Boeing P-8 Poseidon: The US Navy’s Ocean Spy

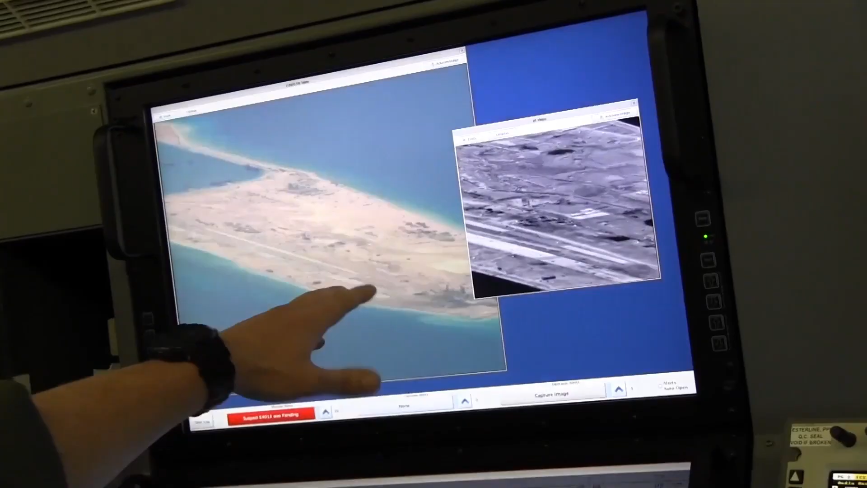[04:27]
display real-time data collected by the aircraft's sensors.
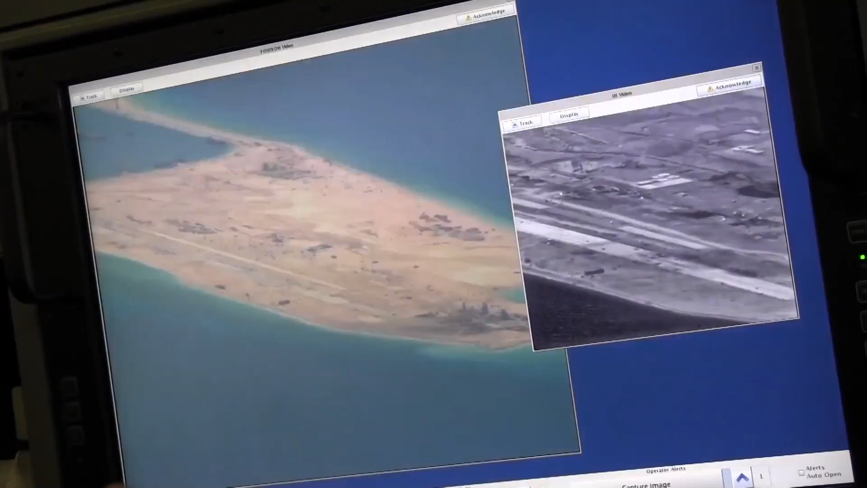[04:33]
These screens can show sonar patterns, radar imagery, infrared visuals, and data from the aircraft's high-resolution cameras.
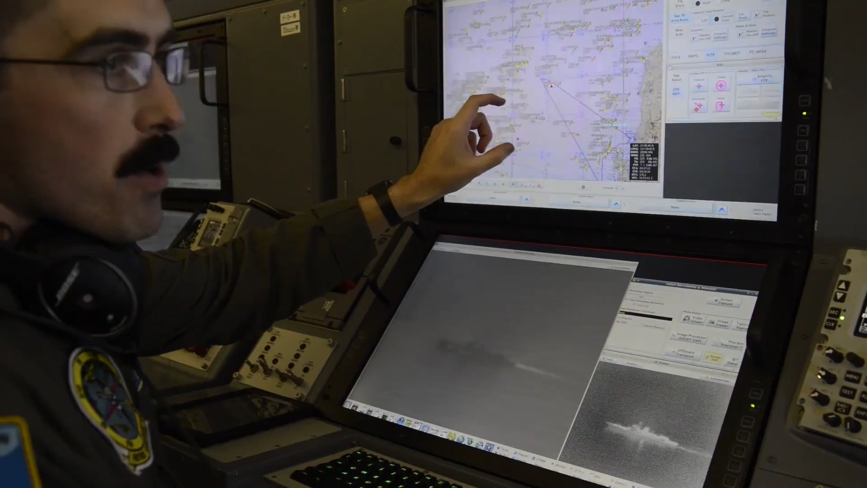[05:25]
These cameras can identify small details on ships or track movements on the ocean's surface.
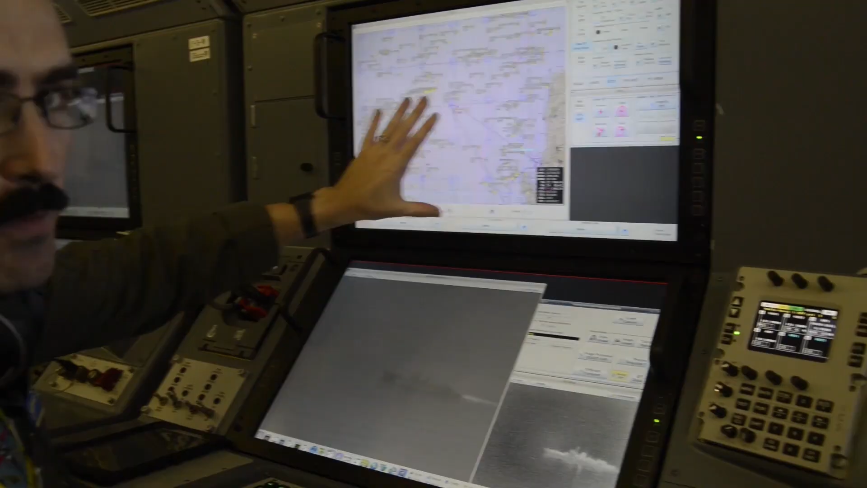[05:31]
The images captured are displayed on the monitors, allowing operators to make accurate assessments even in challenging conditions.